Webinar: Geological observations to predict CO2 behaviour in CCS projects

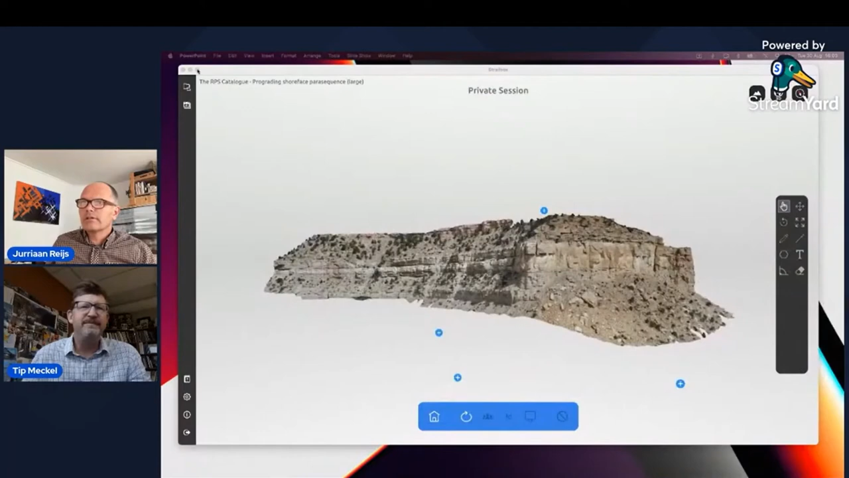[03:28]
I think that worked. So here we see 3D scan of an outcrop in Utah.
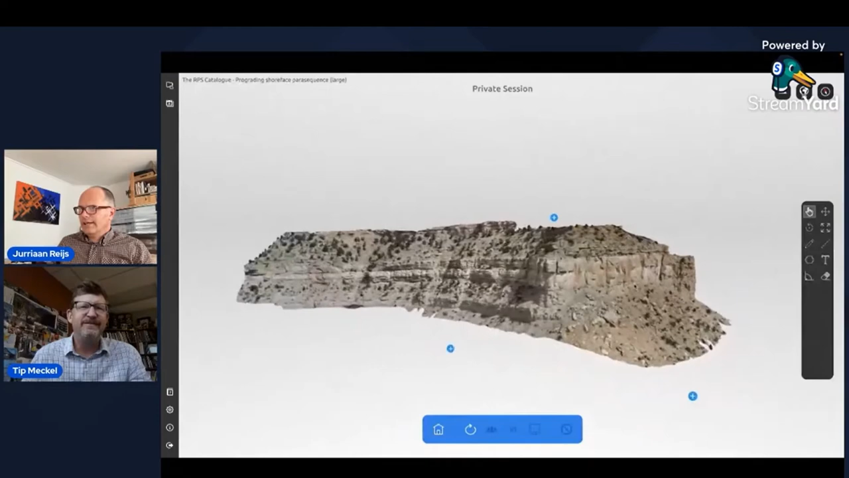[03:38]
And let's start here with the front.
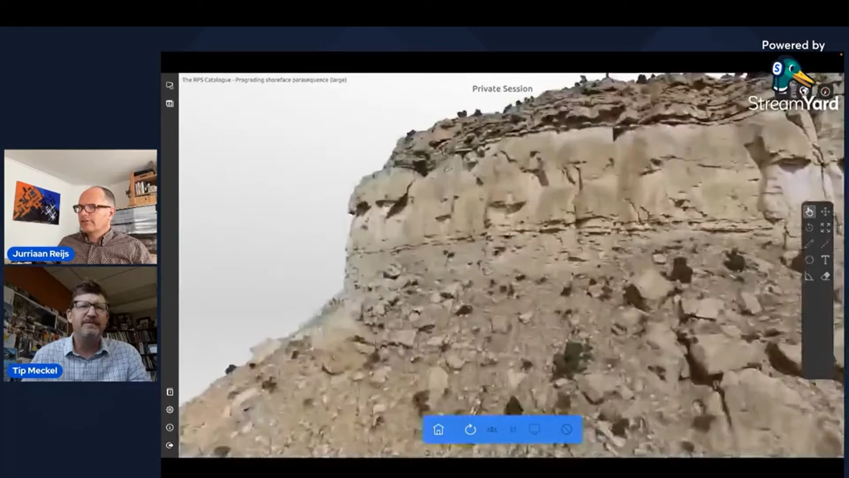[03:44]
We can zoom in here and we see you have a pretty massive sandstone. And if we zoom out, the outcrop is actually part of something bigger. And you can see that here.
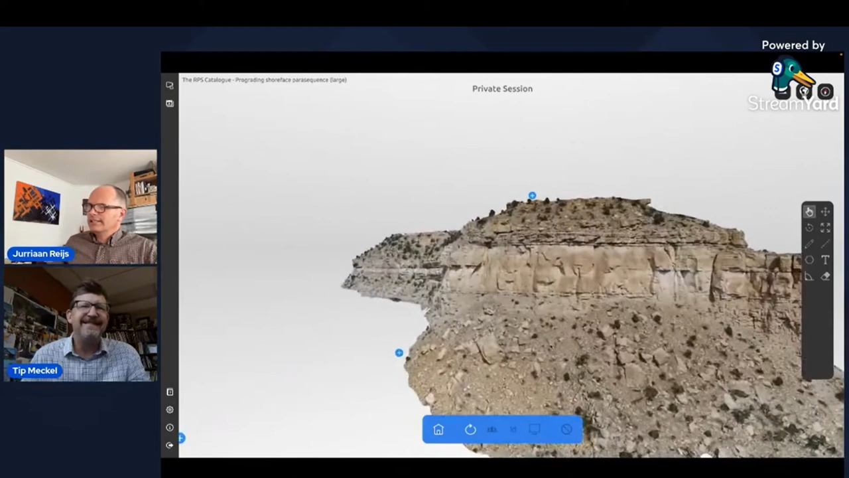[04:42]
So yeah, Jurriaan, you might point out, the differences that you're seeing there in the stratigraphy, so we can kind of think about which parts to consider.
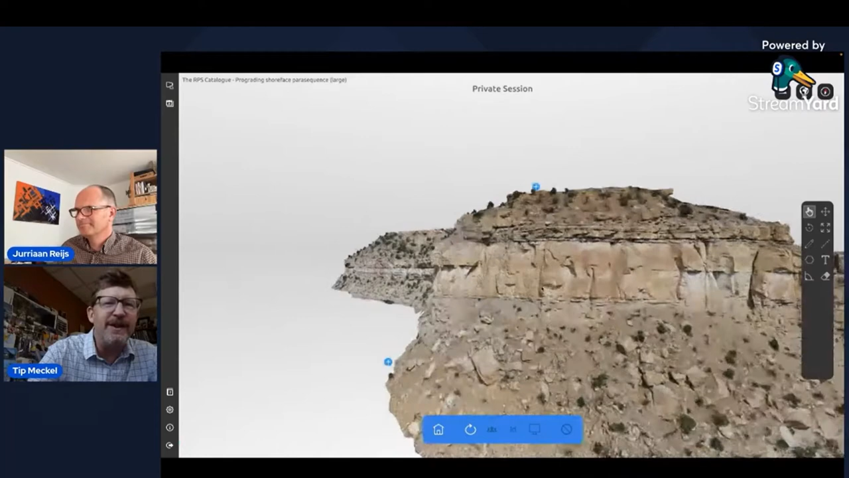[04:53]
We see at the bottom there's a thinly layered sequence there. Kind of intercalated sands and muds there
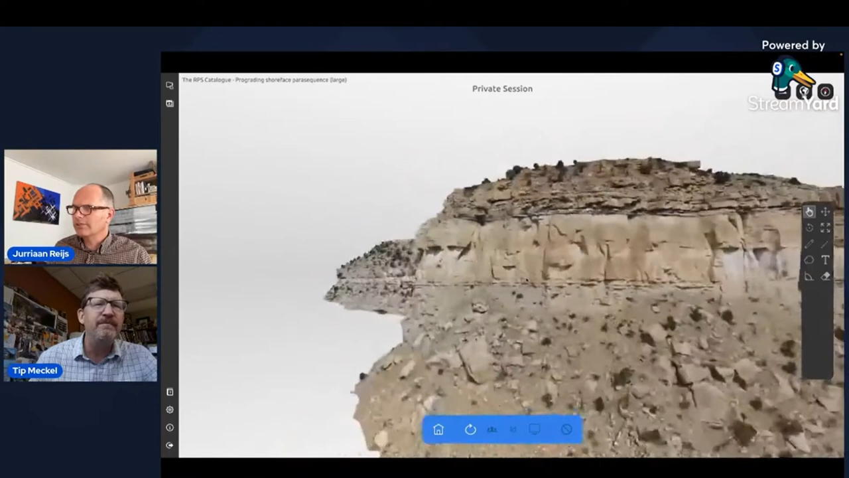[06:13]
So let's zoom out a little bit and turn to the corner, so you see the rest of the sequence. And So you might give them a sense of scale of the thickness of that most massive sand there in the face of the cliff. That's on order of if you've got sort of the small trees there for scale.
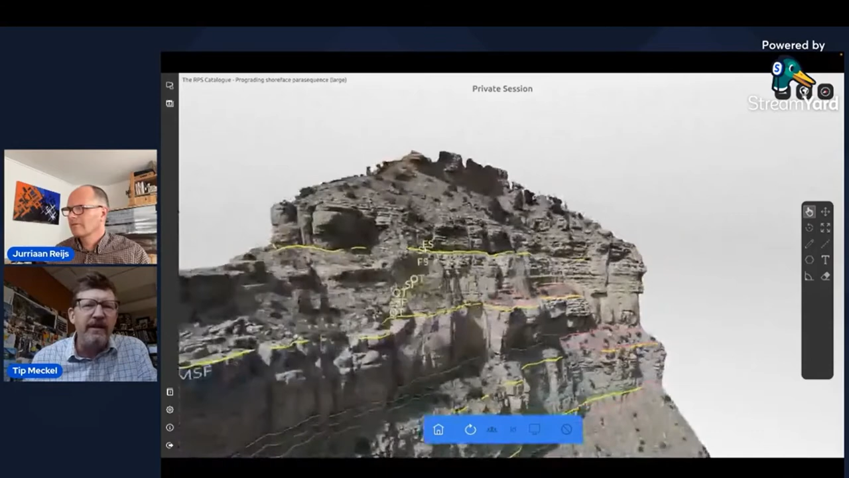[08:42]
The transition of that is probably very sharp, and the grain sizes probably don't contrast very much.
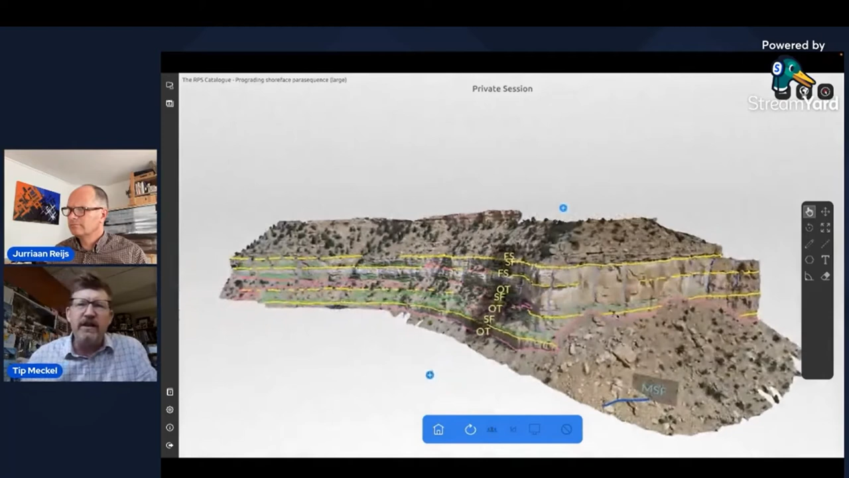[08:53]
So if you were to drill into the cliff face over on the right, you would see that as mostly one sand body. But as you travel off to the left side in this view, you'll see that actually becomes two thinner sand bodies that are more distinct.
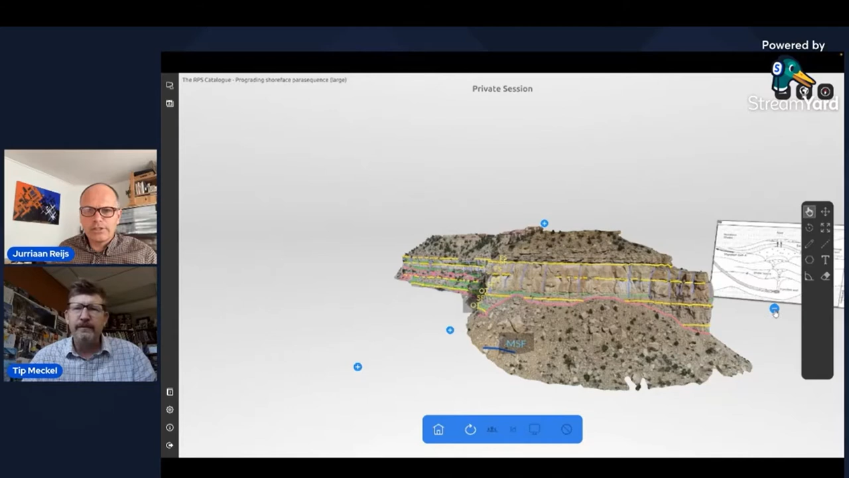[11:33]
So this is a model of the Utsira formation in Norway. It's a quite simplistic model pre-drill in Norway,